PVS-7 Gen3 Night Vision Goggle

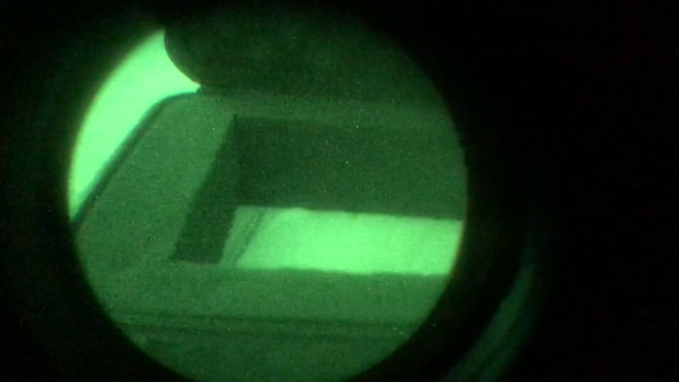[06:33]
Now, you're looking through that lens cap.
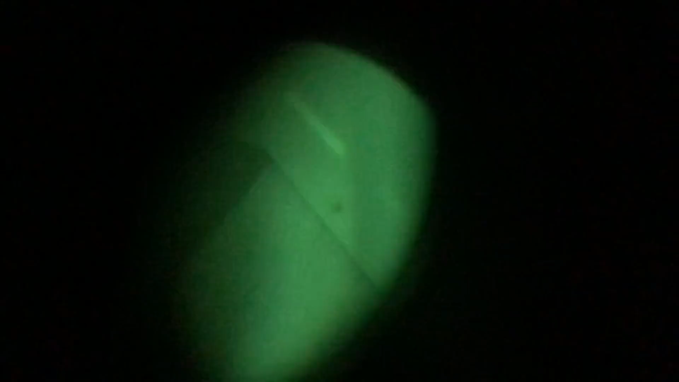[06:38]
All right? You see how you can see everything in a home?
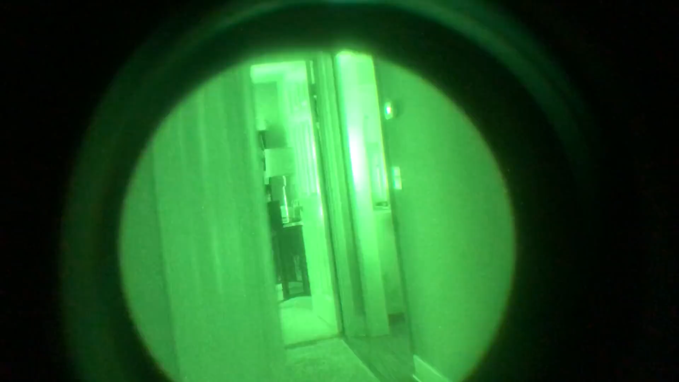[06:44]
You're literally looking through a lens cap. All right? All right now, it's pretty crazy how that works.
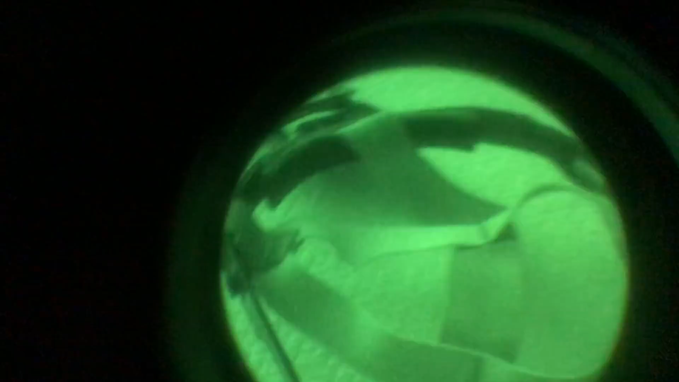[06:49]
Let me stand up so you guys can see what you see in the night vision.
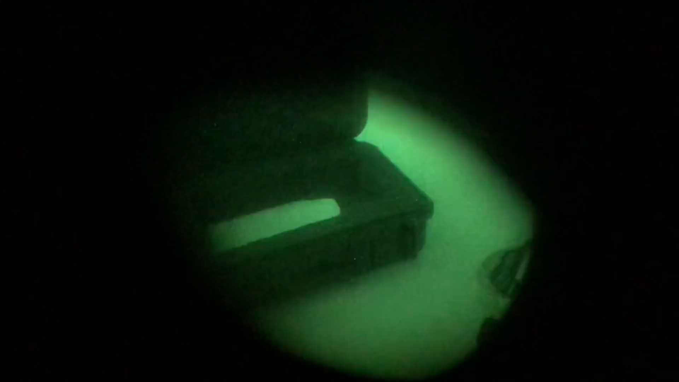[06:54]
All right? And this is a Gen 3 tube made by L3, so it's very high quality.
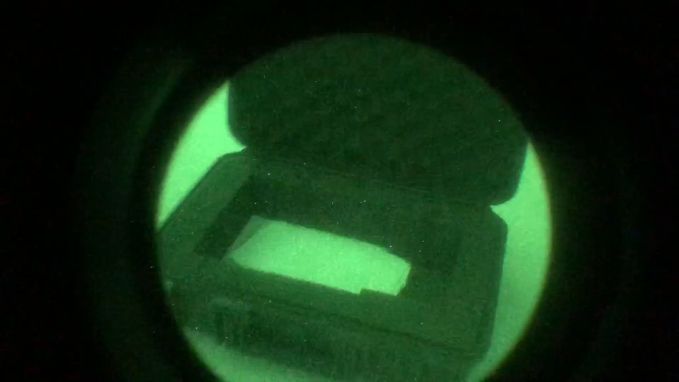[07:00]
It looks like there's a little blemish right there on the right, but it's not.
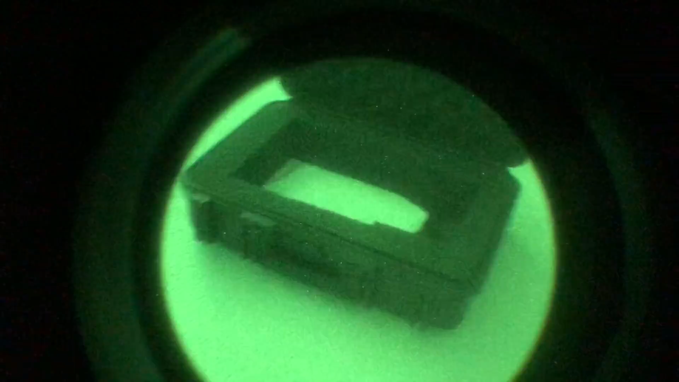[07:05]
It's just the way the camera's focusing on this thing. All right? And that's one side.
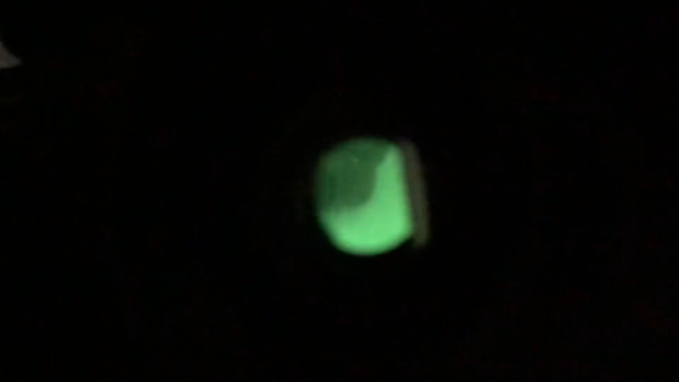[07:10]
Now, let's look at the other side. And you'll see that you're seeing the same image.
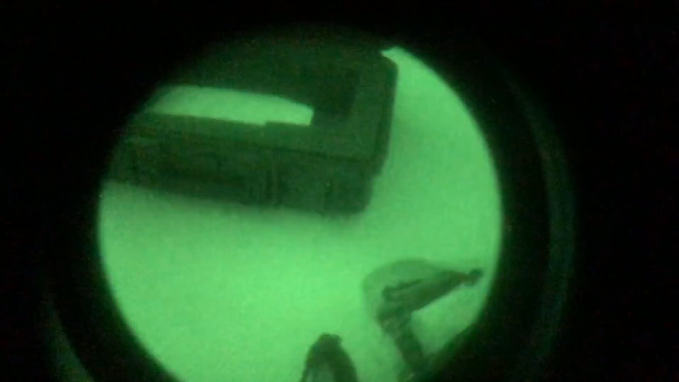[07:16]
Seeing the same image both ways. Now, that round circle you're seeing is exactly, all right?
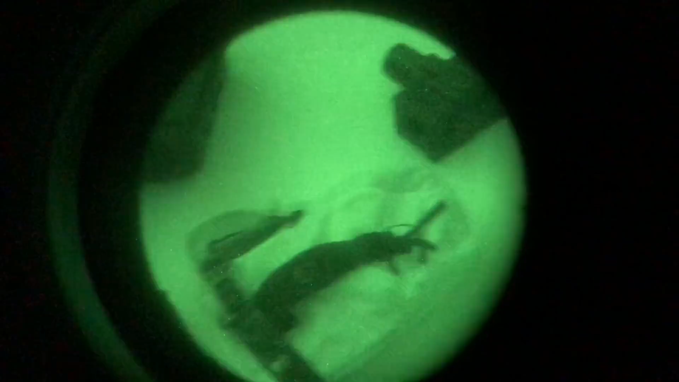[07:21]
It is exactly 40 degrees, so that means you lose a lot of your depth perception and ability to do things like that.